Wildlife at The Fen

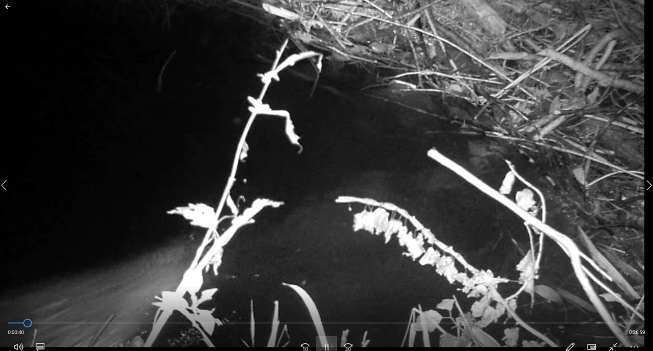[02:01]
So this is a little closer up view.
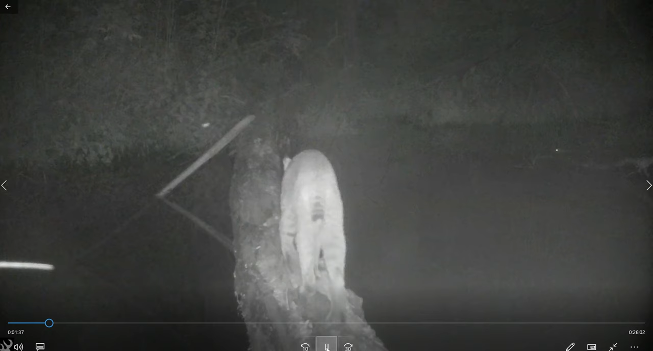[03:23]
That was a beaver on the right there. And you'll see the bobcat look to his left. Like, where did that thing go? Oh, there he goes.
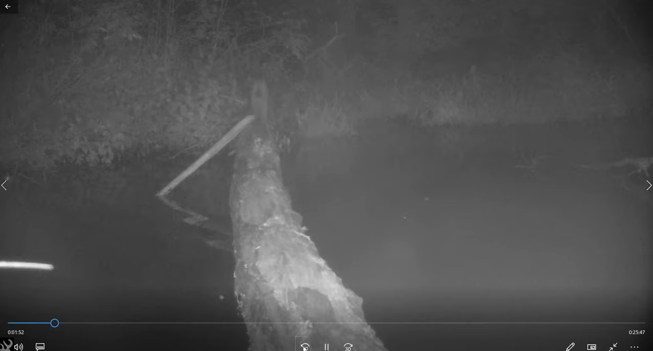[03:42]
Oh, yeah. The raccoon family's out. Looking for dinner.
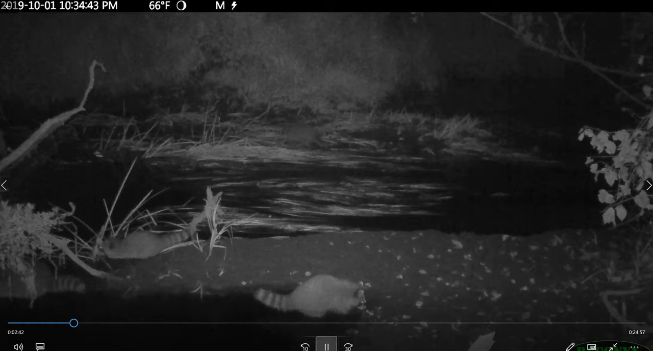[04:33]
And you can see the river is very low. That's weed grass, and it's not enough water to keep it up there.
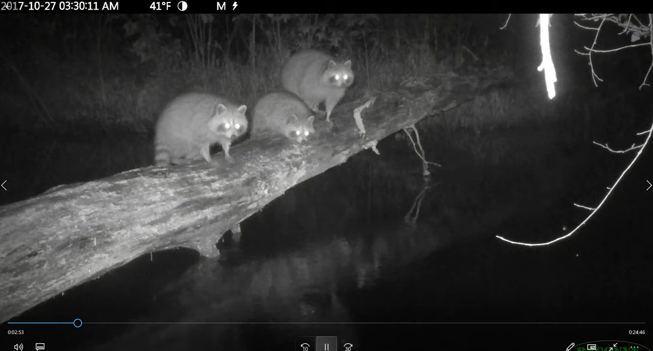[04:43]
There's these three raccoons, and it looks like they're sitting on the couch at home watching the horror movie. And right here, you're going to see the breath of the monster that they're looking at. We never find out who the monster is. Oh, my God.
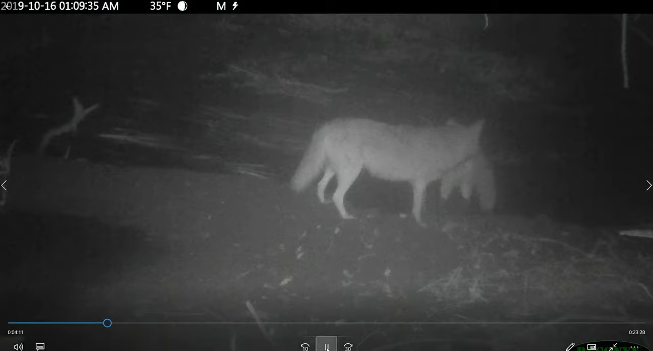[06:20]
So here are three of them, and somehow they're quiet, but they're communicating something. Like, I'm not crossing here. You're crossing here. I'm not crossing here. I'm going back. I don't want to get wet. No, not happening.
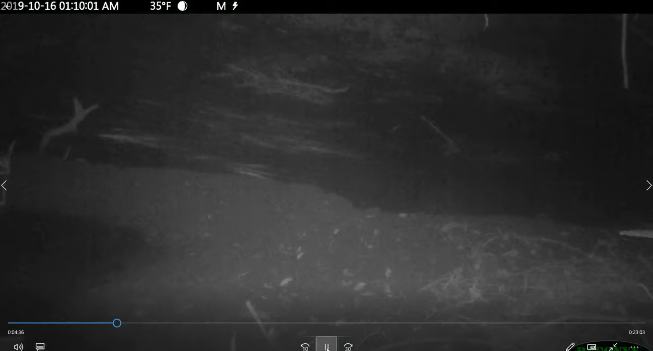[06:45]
Now, these guys look like trouble. That guy's tongue is dangling.
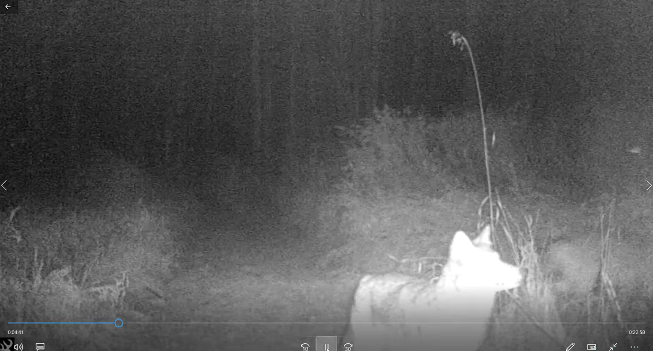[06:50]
That's a big dang. They're on the hunt in the rain. And here's one that crossed the tree bridge and caught something.
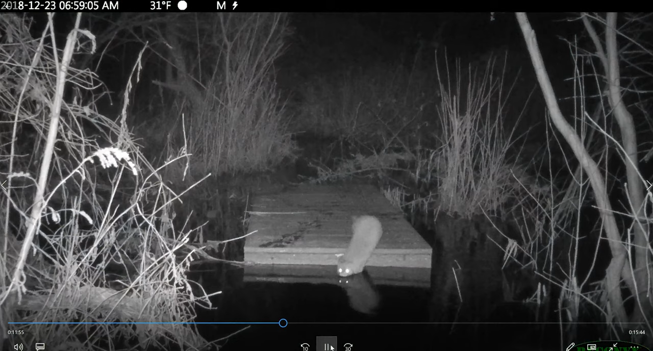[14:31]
That's a mink, I think. Mink, I think. We're not always sure. There's the fisher back. The water's higher. Oh, that could have been a fisher before.
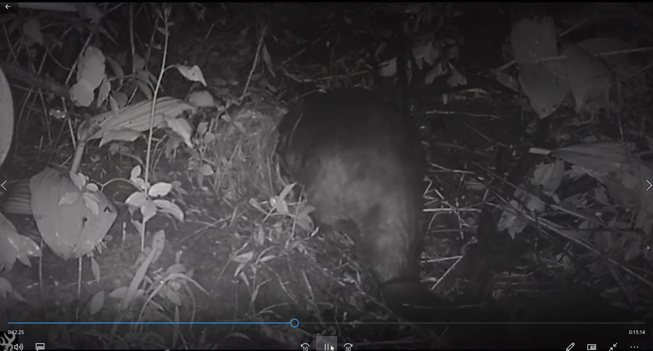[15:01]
The beaver's still working with his baby. A little apprentice there. He doesn't actually do anything. He just watches.
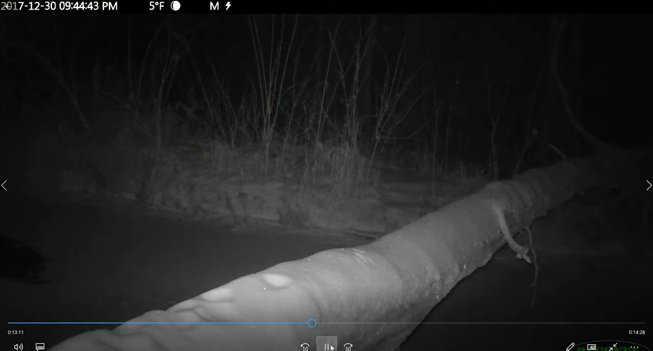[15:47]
Grackles. This is how low it gets. That bobcat just walked underneath.
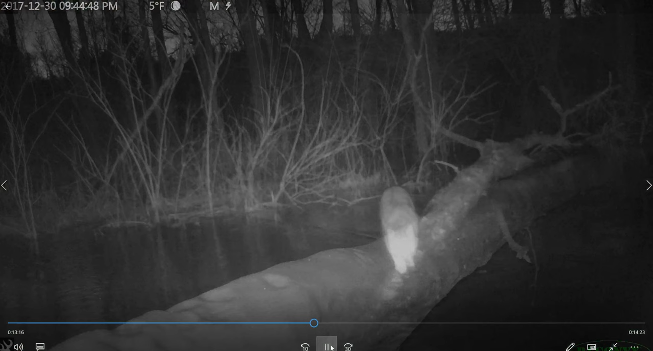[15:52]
And now the water's up above it.
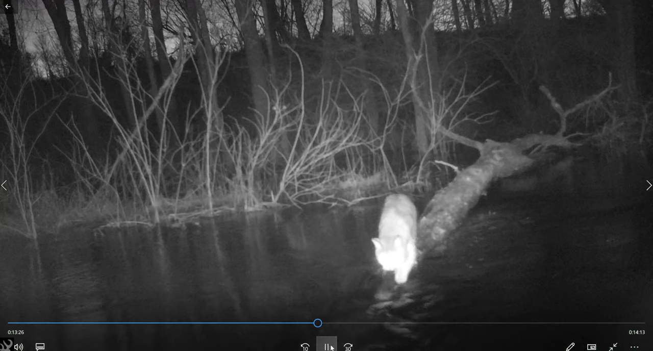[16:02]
With the changing climate, we're seeing more and more flooding events and more severe flooding. Also, more storms. Now the coyote's going to try.
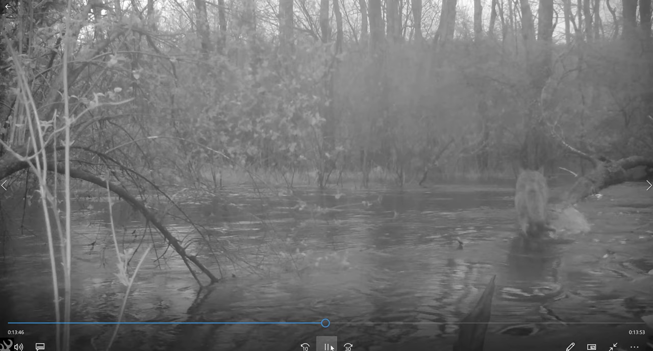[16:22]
Made it. That was slow motion. Now here it is again, low. This deer can walk right underneath it. And you'll see what's coming with it.